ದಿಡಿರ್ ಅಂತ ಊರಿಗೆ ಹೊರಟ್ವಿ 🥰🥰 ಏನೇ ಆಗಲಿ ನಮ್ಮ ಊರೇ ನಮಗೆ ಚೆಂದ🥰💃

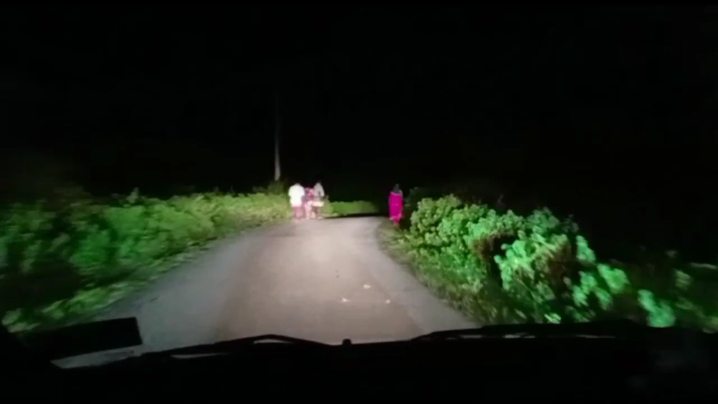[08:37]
ನೋಡಿಲ್ಲೆಲ್ಲ ಇವರೆಲ್ಲ ನಮ್ಮೂರಿಗೆ ಬರ್ತಾಯಿದ್ರು, ನಮ್ಮೂರು ಪಕ್ಕದವ್ರಿಗೆಲ್ಲ ನಡ್ಕೊಂಡು ಬರ್ತಾಯಿದ್ರು.
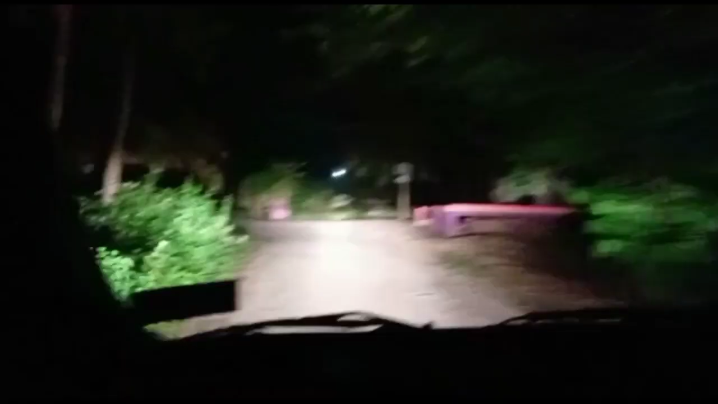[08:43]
ಅವರು ಕೂಡ ದೇವ್ರ ಕಾರ್ಯಕ್ಕೆ ಹೋಗಿದ್ದು ಮುಗಿಸ್ಕೊಂಡು ಹೋಗ್ತಾಯಿದ್ದು. ಸೊ ಫೈನಲಿ ಬಂದ್ವಿ ಮನೆ ಹತ್ರ ನಮ್ಮೂರಿಗೆ. ಇದು ನಮ್ಮೂರು, ಏನೇ ಆಗಲಿ ನಮ್ಮೂರೇ ನಮಗೆ ಚೆಂದ. ಇದು ನಮ್ಮ ಮನೆ, ಎಲ್ಲ ಮಲ್ಕೊಂಬಿಟ್ಟಿದ್ರು.